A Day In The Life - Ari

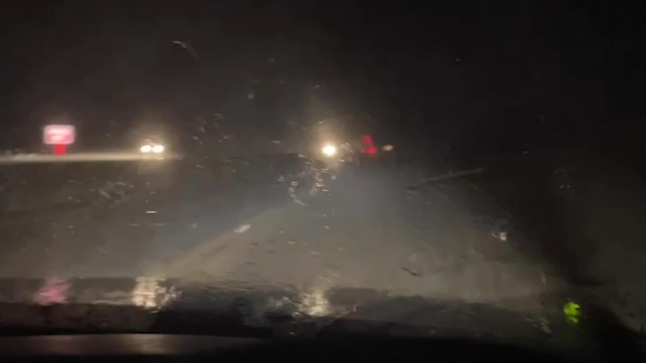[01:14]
Bro, this is exactly what I'm fucking talking about. I'm about to throw hands with fucking mother nature. God damn. Look, and I got a truck behind me with his fucking high beams. Oh my God, bro.